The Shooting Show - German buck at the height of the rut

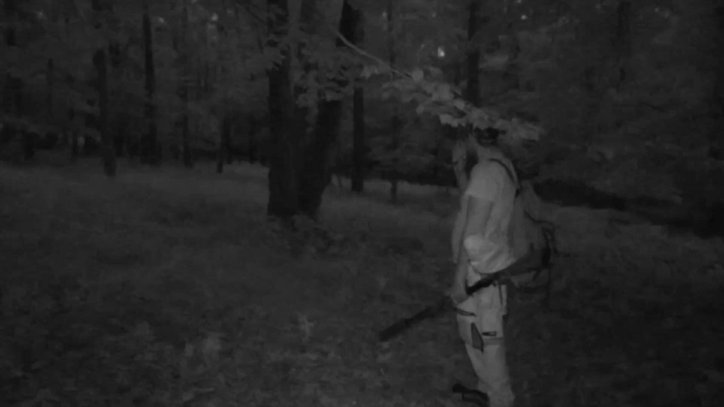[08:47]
In a few minutes, Stefan is on the scene too, and the buck is soon found.
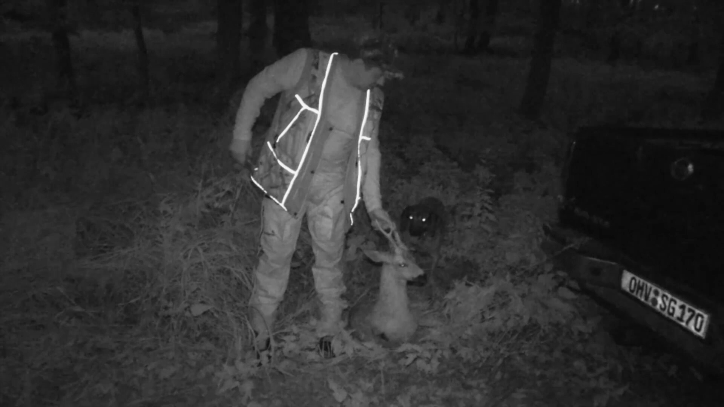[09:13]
By torchlight, we can attend to the formalities and see the buck off to the larder.
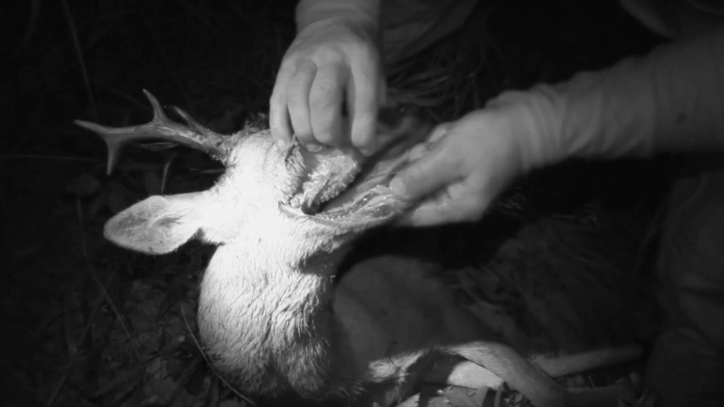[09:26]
Sechs plus, so könnte er sein. Willst du mal gucken?
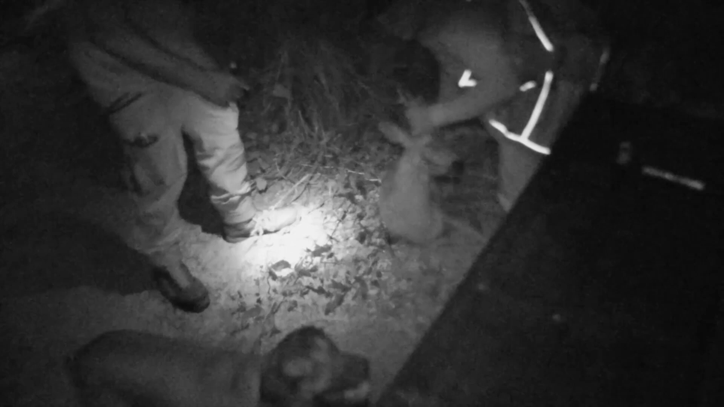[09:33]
Stefan, lass dir doch helfen. So, aber da war.
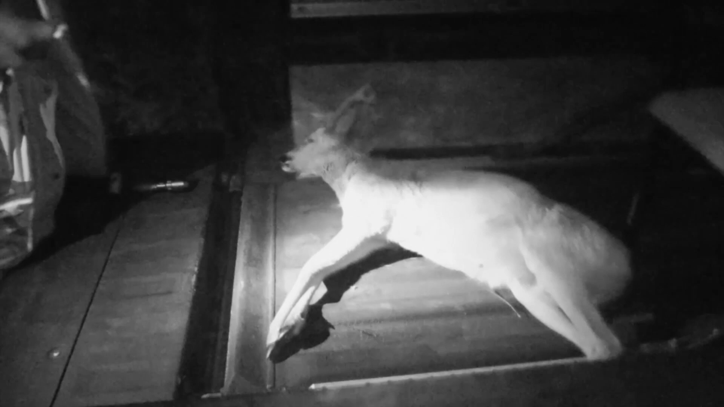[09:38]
Jetzt machen wir mal Folgendes. Jetzt machen wir mal einen Bruch mit dir. So gibt's jetzt nicht rein.
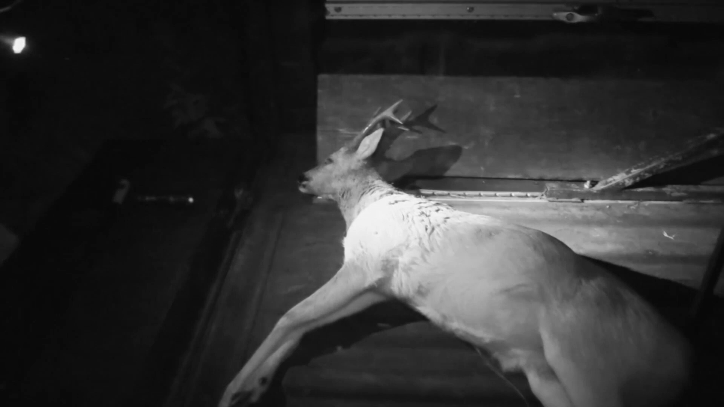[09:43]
A perfect shot placement, look here. Yeah.
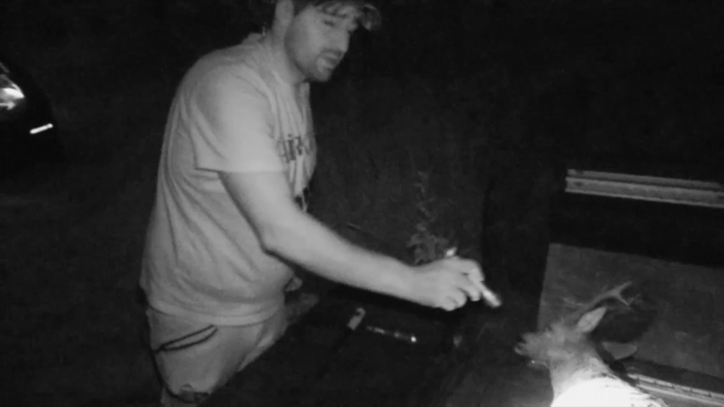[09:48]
It's an old one. Happy with that. So 6 years plus. Yeah, that's good.